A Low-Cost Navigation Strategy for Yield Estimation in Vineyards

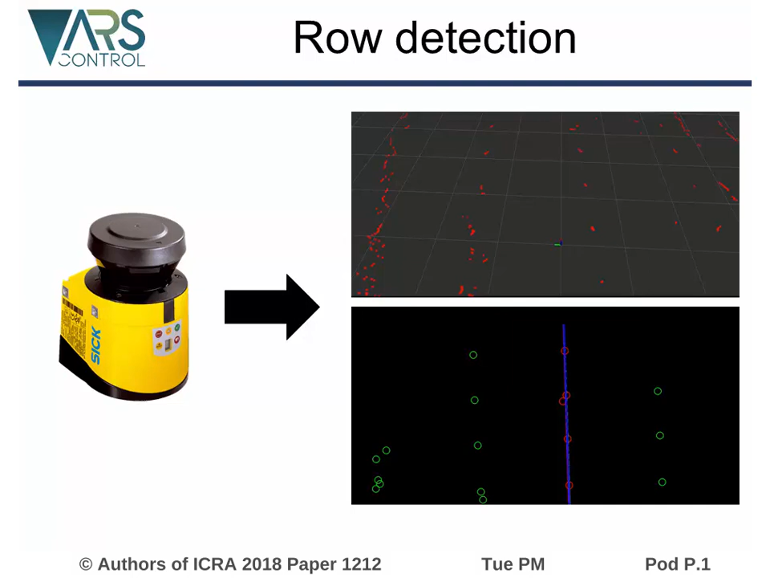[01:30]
The vineyard regular structure is used to filter noise and reject false positive detections. Finally, we fit a line starting from the position of the detecting vines.
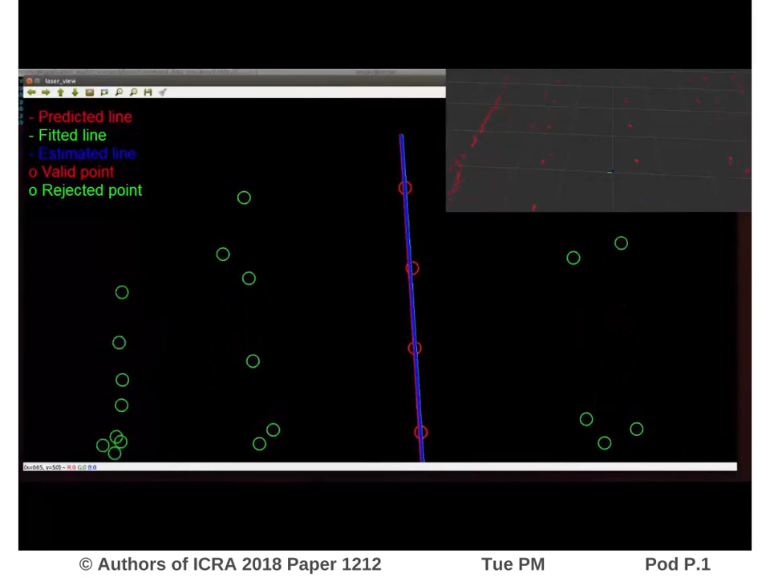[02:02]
An extended Kalman filter is used to update the position of the row with respect to the robot.